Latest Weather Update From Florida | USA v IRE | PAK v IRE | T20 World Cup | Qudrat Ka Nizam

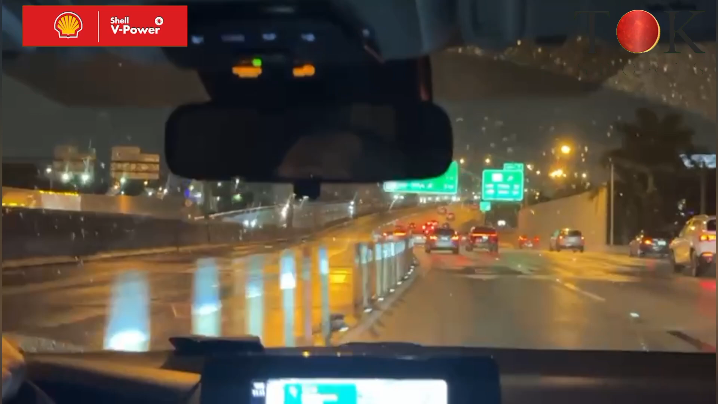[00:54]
उससे एक दिन पहले बहुत बारिश थी मगर जब हम पहुँचे तो यहाँ पर बारिश का कुछ खास नामोनिशान नहीं था।
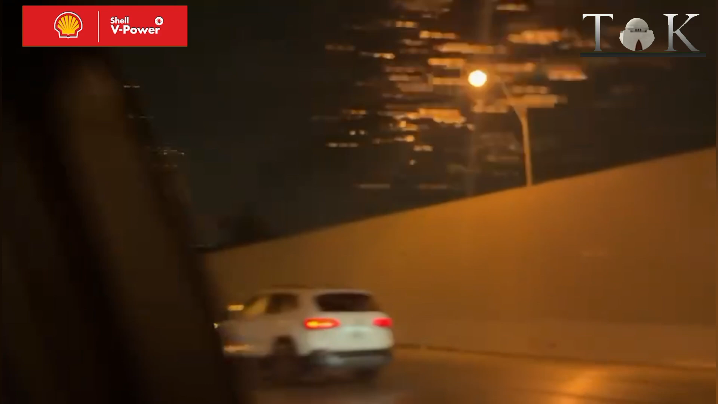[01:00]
तो इंडिया के मैच में भी पाकिस्तान को बारिश का कई स्पेल आए बट उसने भी मुतासर नहीं किया,